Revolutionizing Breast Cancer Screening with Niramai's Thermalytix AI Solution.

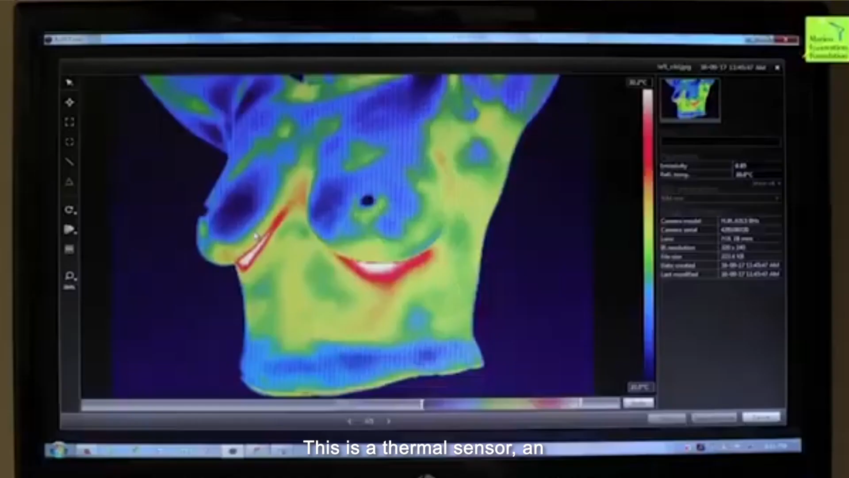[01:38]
This is a thermal sensor or infrared imaging device you would have seen in several of the COVID screening locations.
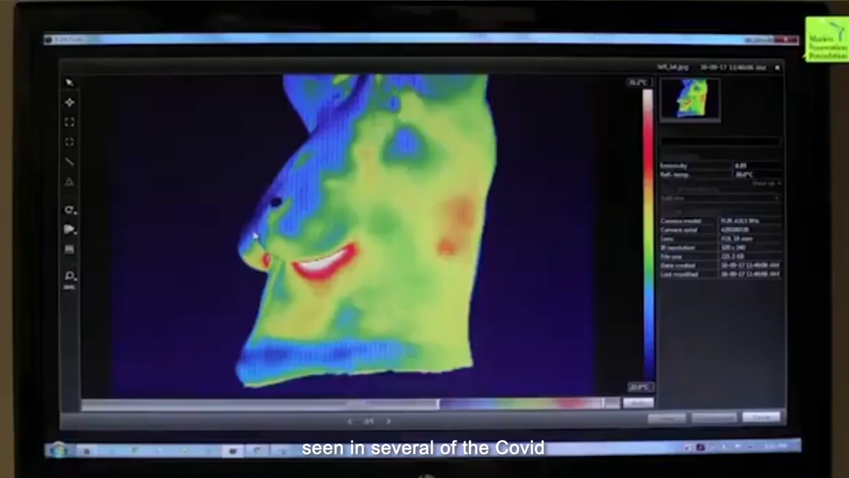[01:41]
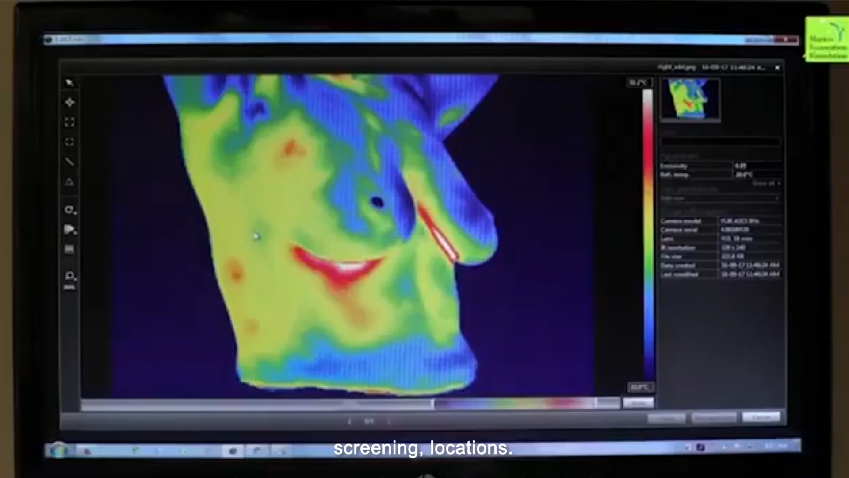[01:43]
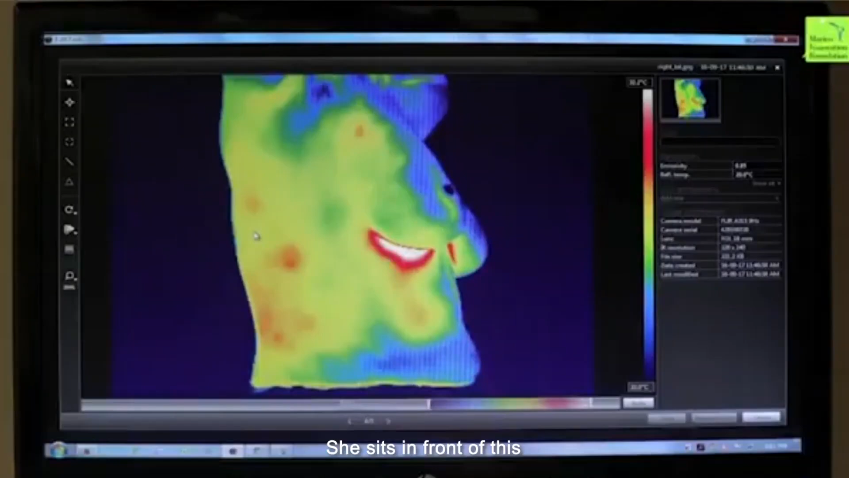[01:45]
And she sits in front of this device for about 10 minutes. Cool air is blown so that there is a temperature stabilization that's obtained. After that, five images in frontal and left and right positions are taken.
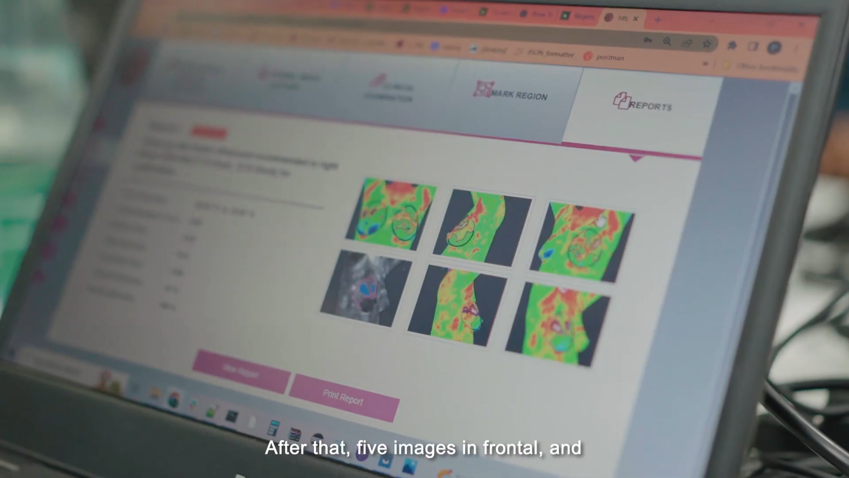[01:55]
And that's it. Within 10 minutes, her test is over as well as her report is ready.